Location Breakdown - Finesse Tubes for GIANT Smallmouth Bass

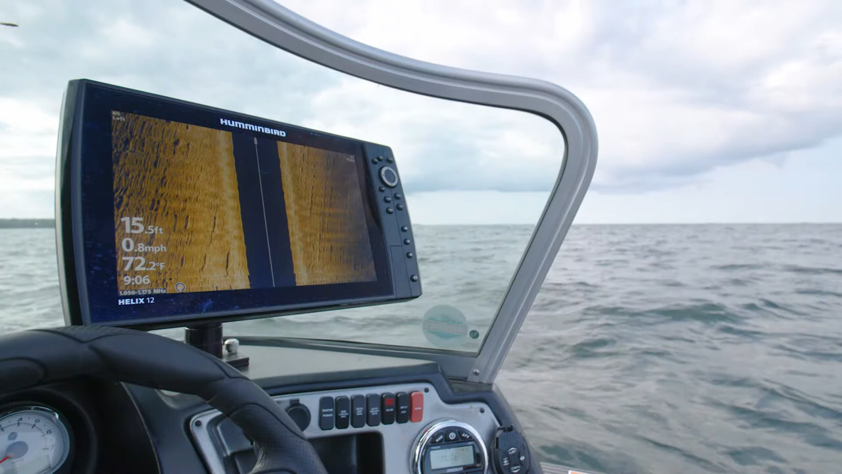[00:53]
On screen: depth 15.5 ft, water 72.2°F, speed 0.8 mph
so turn on your side imaging and take a look for those rocks and I like I said crayfish rocks we're looking for rocks like this it doesn't matter if there's a couple you know this